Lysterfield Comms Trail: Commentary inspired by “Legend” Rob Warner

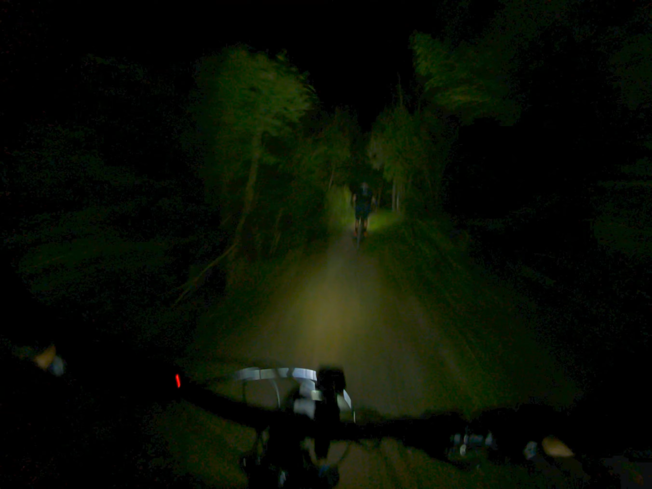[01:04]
he's lost the tank he's lost the tank okay can he pull it back i think he can oh he's put oh he's going up a half oh god it's amazing